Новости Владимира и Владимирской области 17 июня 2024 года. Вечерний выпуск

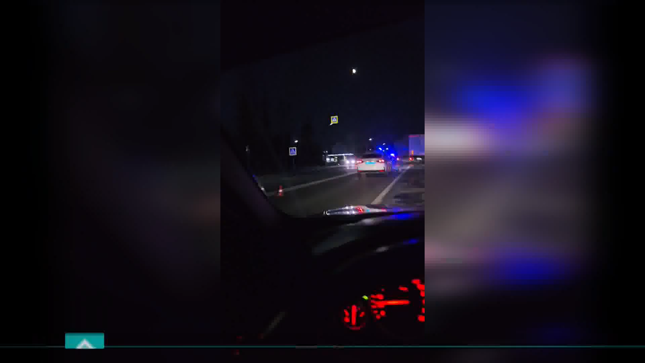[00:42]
Еще одно смертельное ДТП с большегрузом произошло во Владимире в микрорайоне Юрьевец. В субботу около 10 часов вечера мужчина перепегал дорогу в неположенном месте.